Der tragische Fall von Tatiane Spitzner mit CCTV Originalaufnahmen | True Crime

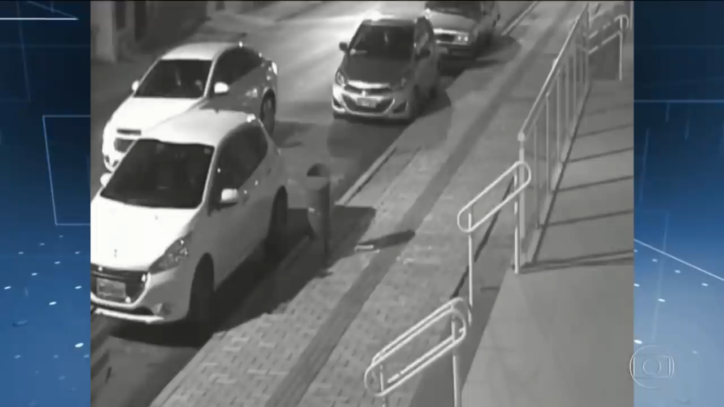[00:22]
Zuerst sehen wir die Straße, wie sie vor der Eingangstür des Gebäudes aus gesehen wird und ein stehendes weißes Fahrzeug mit einem Mann und einer Frau darin. Bei näherer Betrachtung scheint es, dass der Mann die Frau daran hindert, aus dem Auto auszusteigen und obwohl die Details verdeckt sind, sind ihre Bewegungen zunehmend unruhig.